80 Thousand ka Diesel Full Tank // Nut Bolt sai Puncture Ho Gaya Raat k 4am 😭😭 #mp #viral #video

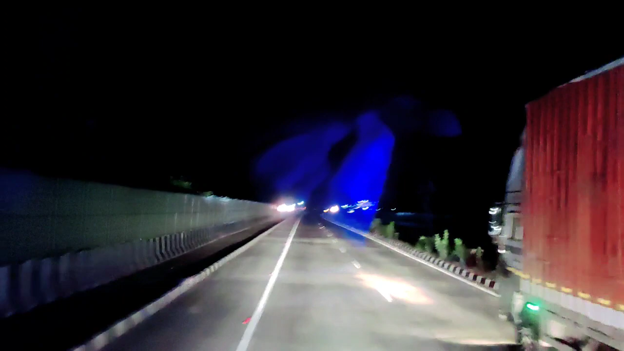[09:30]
तो फाइनली गाइस हम तो पहुंचे अभी नया गाउबार से आप देखी सकते हो व्योव थोड़ा सा जो के बंदा हुआ रास्ता है ना यहां जंगल में ताकि जो जंगली जाना दे वो रोड पे ना आए और एक्सिडेंट ना हो जाए उनका इसलिए यह रोड बंदा हो आए जैसे कि आपको पता है नहीं अगाउ में है यही पढ़ता है और हमने